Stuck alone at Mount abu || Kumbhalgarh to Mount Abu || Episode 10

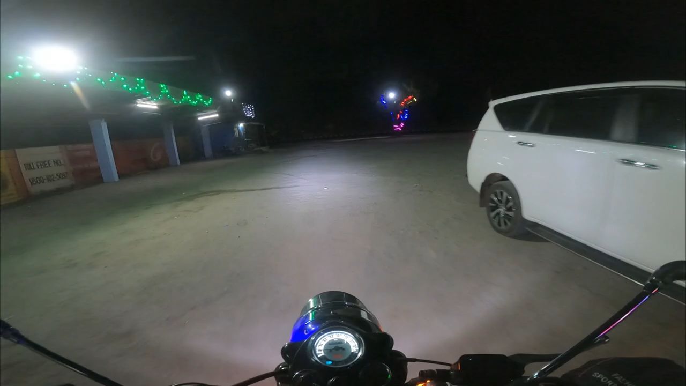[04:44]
बताया 30 किलो मेटरी है 30 किलो मेटर फटाफट पहुंचेंगे और उन्होंने बताया कि वांट हंट बहुत जाद है तो उसकी मुझे भी टैंशन
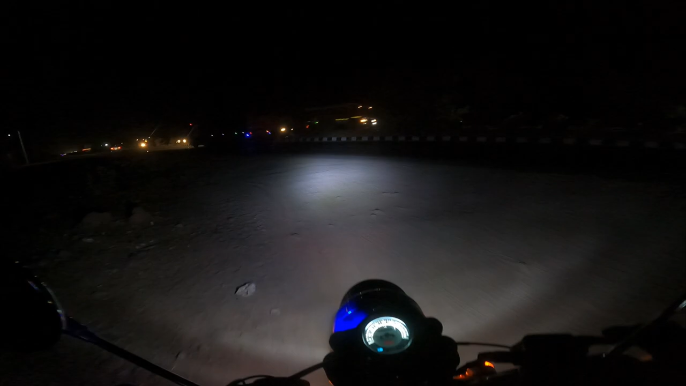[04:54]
है बट कोई द प्रूंट अबू का रूट यहां से है वहां से अगर में रोट से आ रहे हो वहां से फ्लाइवर के नीचे से एक छोटा थक कट है वो लोगे तो सीधा मांट अभू के लिए यह और यहां से यह 20 को 25 किलो मेटर है